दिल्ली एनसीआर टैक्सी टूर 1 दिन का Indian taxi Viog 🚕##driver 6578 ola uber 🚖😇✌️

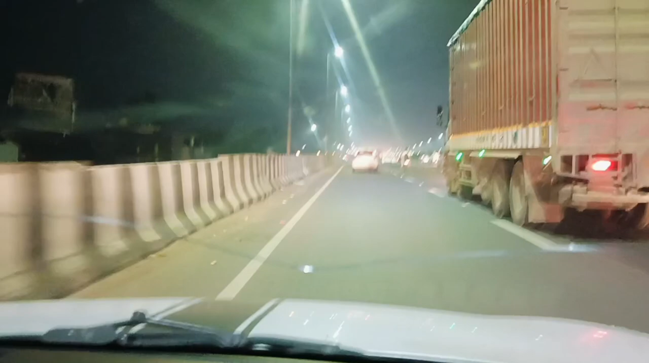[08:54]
तो ये है करनाल हाईवे, ये है करनाल हाईवा, तो जाता है जलंधर पंजाब, तो ये थोड़ी चलाएँ।
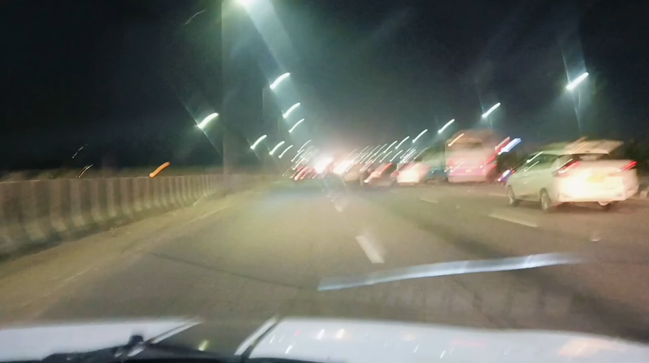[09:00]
तो अभी हम हरियाणा एंटर कर चुके हैं सोनभद्र।
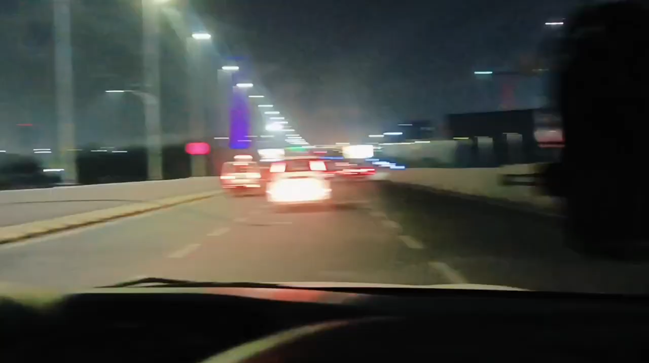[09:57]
कितना शानदार व्यू है बाहर का। तो गाइज मिलते हैं, कहाँ की मिलती है यहाँ से बुकिंग, दिखाते हैं आपको आगे का सीन।